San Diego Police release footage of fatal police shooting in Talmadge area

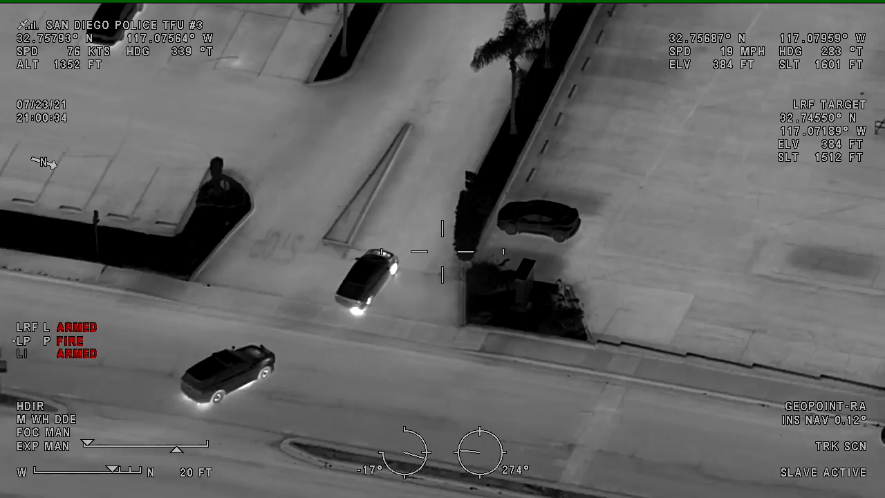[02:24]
Tougher. Overheads are on. Roger. It's 29 current on a 2010 Honda registered off of State Street.
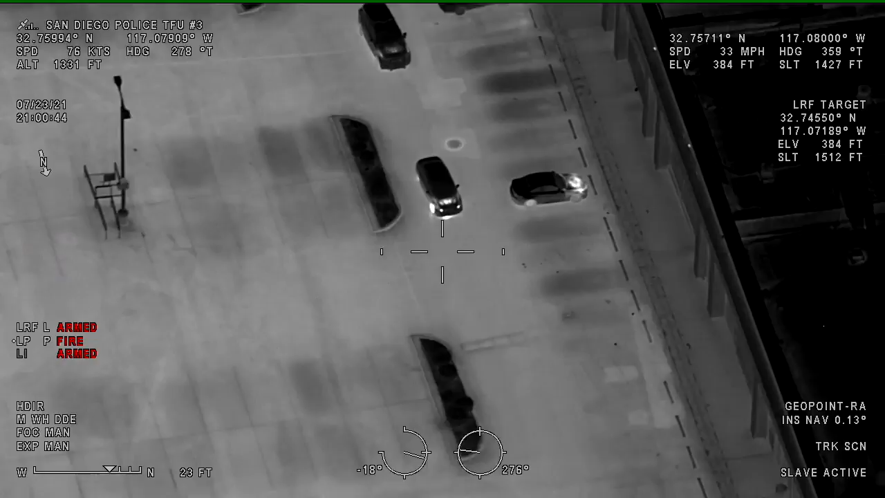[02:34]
5975 University, behind the food for left. The suspects are going to be driving a... All right, two are out, running northbound towards towards Oklahoma. On 54th Street. 10-4 running north. Running with a 245 shooting. Running with a gun in his hand northbound towards Alcohol. Alright, just getting Alcohol now. Made a westbound turn Alcohol. Westbound on Alcohol. Still running westbound coming up to, well, still westbound south curb line.
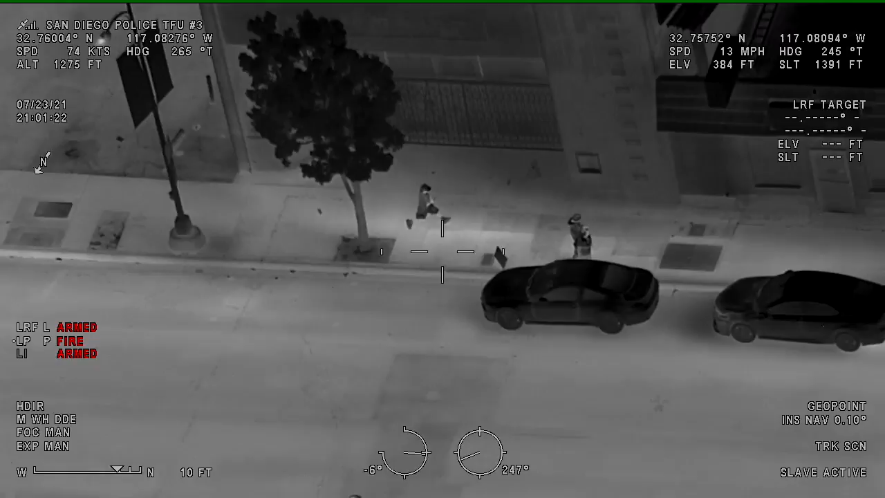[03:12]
Looks like a short sleeve shirt. Shorts and a baseball hat. Still has a gun in his hand. With a gun in his hand. Table and officers are confirming.
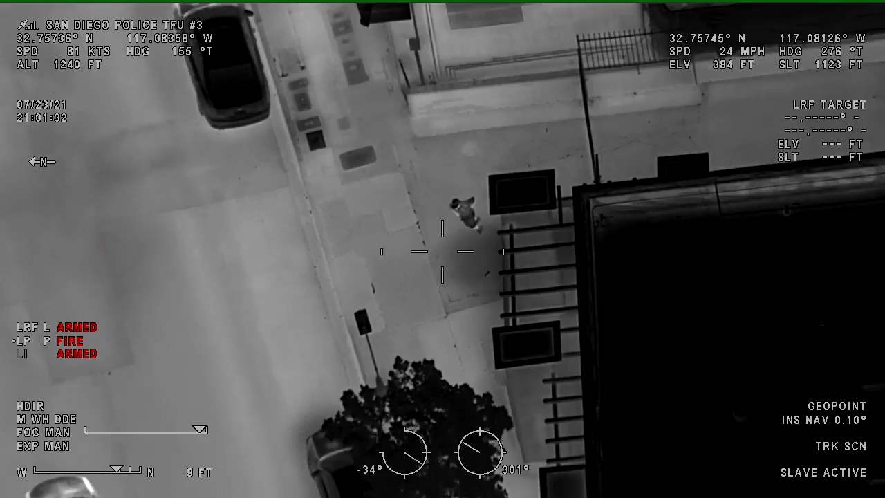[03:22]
All right, still westbound south curb line. Westbound on the south curb line. Running across the street now, north curb line, El Cajon Boulevard.
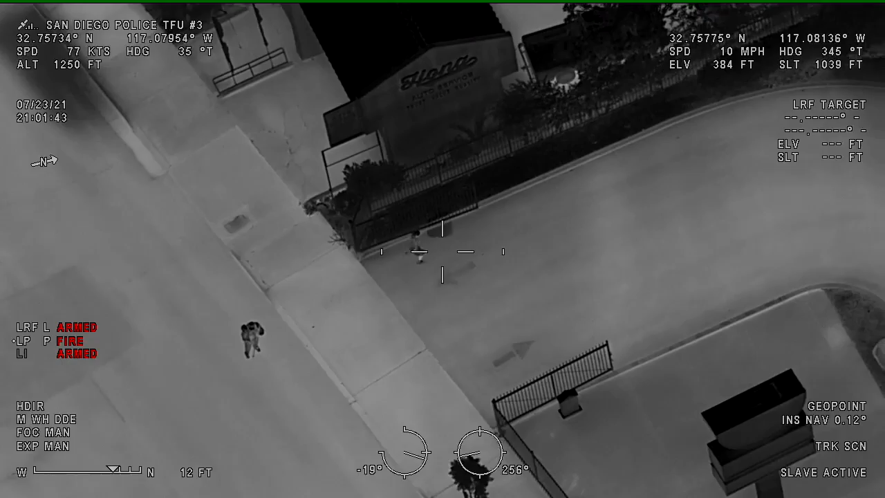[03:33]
North curb line, El Cajon Boulevard. Food lot, cops are in pursuit. Units are behind them. Still running northbound in the parking lot for the fast food restaurant. Can't get to any of it now. So here for the...
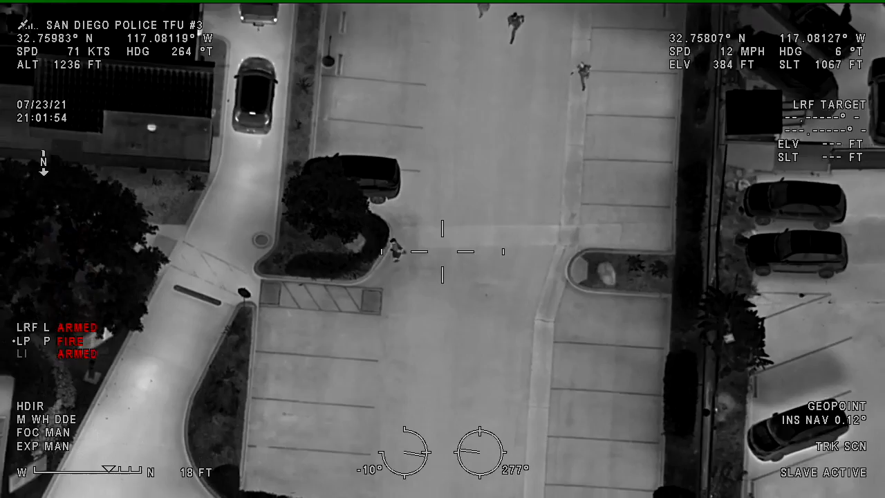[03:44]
Northbound in the parking lot. Three units behind him. Still making his way eastbound behind the business. I think the units are okay with it. Eastbound. Now on the east side of the business, wrapping back towards El Cajon Boulevard.
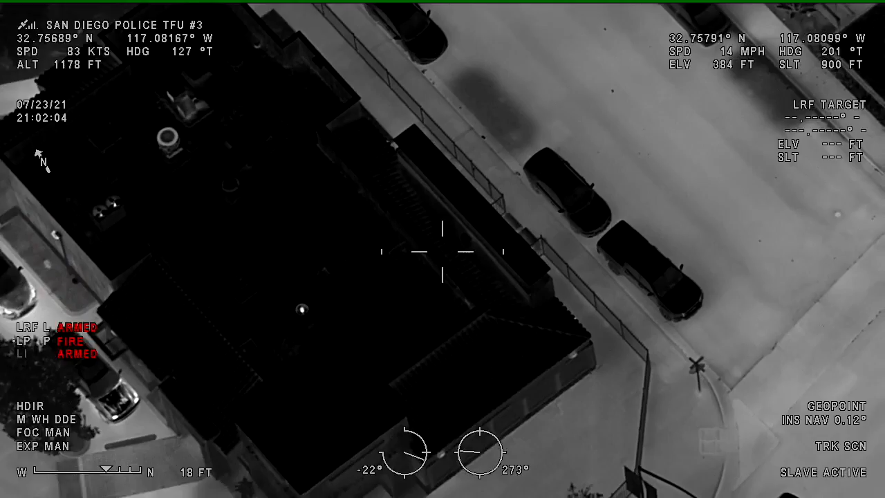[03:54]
To the phone. 114 or 2?
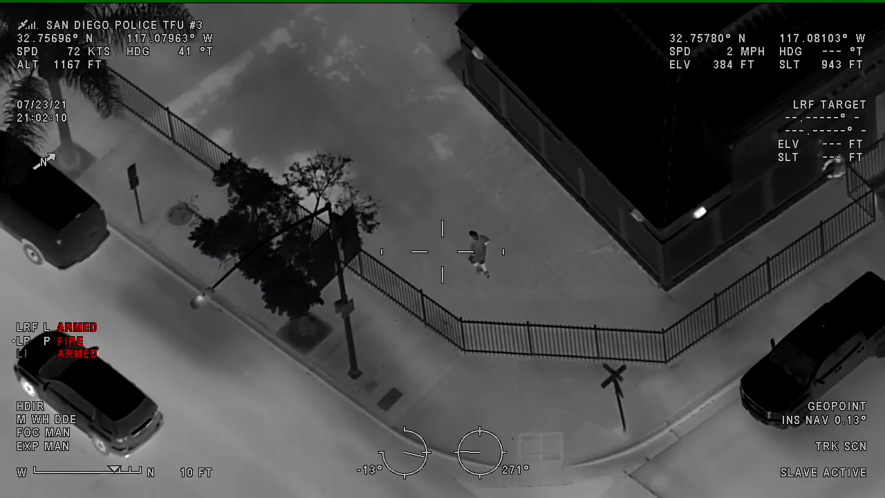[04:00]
Yeah, I'll grab it. Back hold towards on. CCB. This is the Yoshinoya. He's just running around this building here. Three officers in pursuit. West side now.
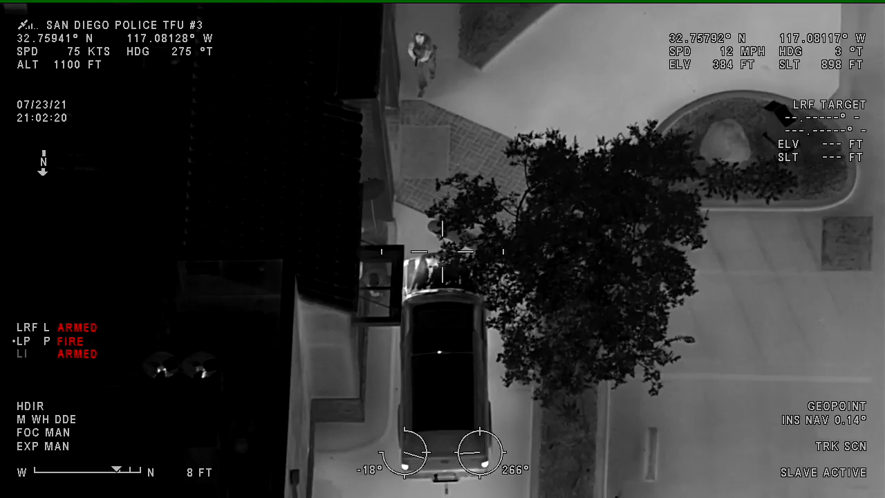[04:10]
On the west side. Running through the drive through, just tripped and fell. Three units are on him.
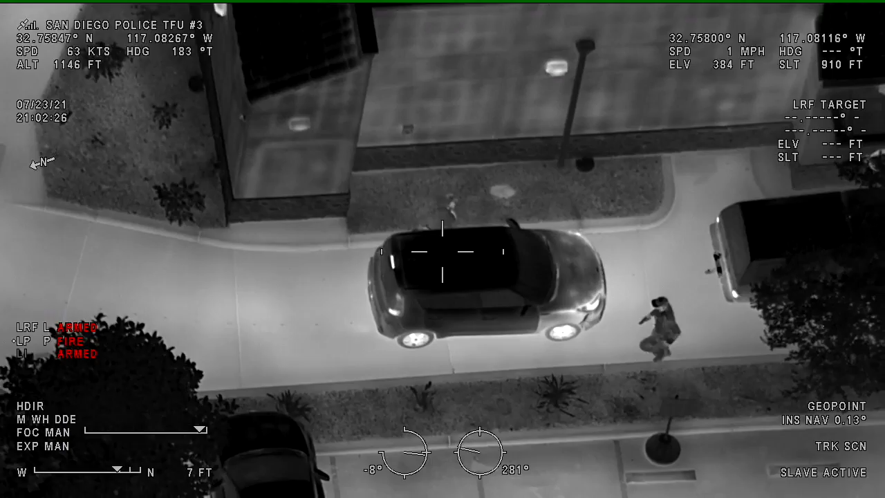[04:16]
10-4. Still running. Now we're going to be on the north side. He's given up now. Proned out on the north side of the business. Threw the gun. Or he threw the gun and he's Shots fired. Shots fired. We're going to be on the north side of the Yoshinoya. In the green belt area right behind the business.